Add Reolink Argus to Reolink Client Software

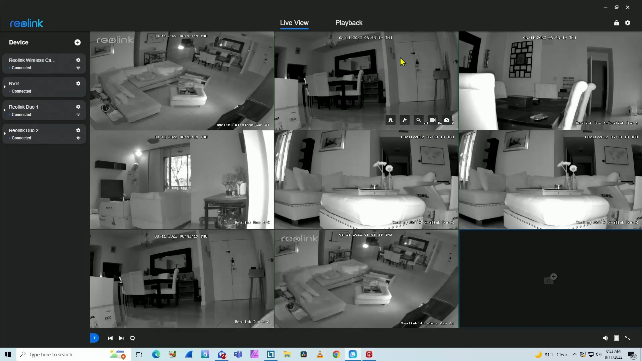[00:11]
So here on the screen, I have the Reolink software working with different cameras and I just need to add this Argus 3. So it's pretty simple. You come here to this plus signal and you click here and you're just going to find your cameras in the network. As long as I have the camera connected to the same router, the software is going to find the camera here. So I just come down, I see all my devices and then I see a new one as my device without a name or IP address or MAC address.
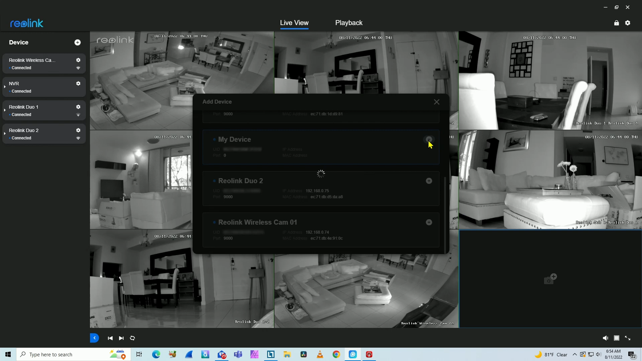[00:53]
There's no information here. That's the Reolink Argus 3. Okay. You can also check the UID on the camera and compare if you have the right one here and just click add here and you're going to see the message that you're adding a battery powered IP camera. I just confirm and I need to access my camera because I already have the camera connected to wifi.
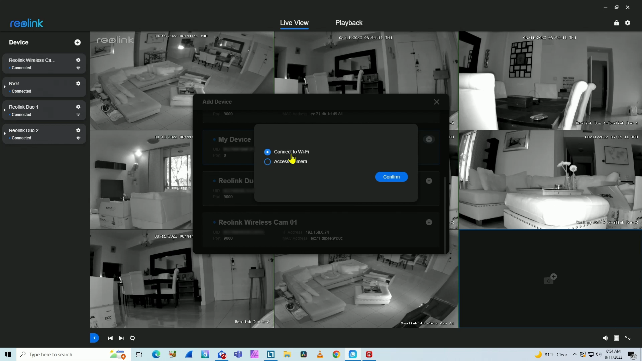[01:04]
I'm not going to connect the camera again. I already have it. Just access camera, confirm. And here you enter the username and password for the camera. Click logging.
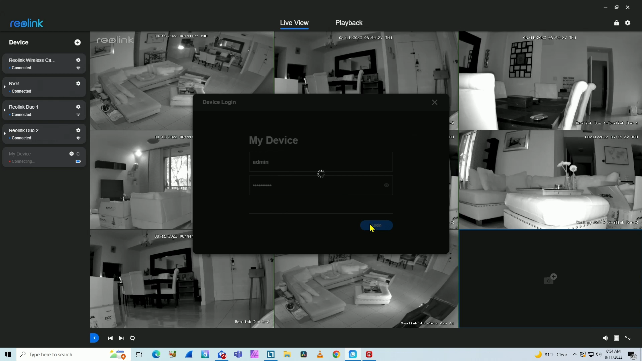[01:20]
Just wait for the connection. And here you go. So it's connected and it's live on my Reolink software. So it's pretty simple.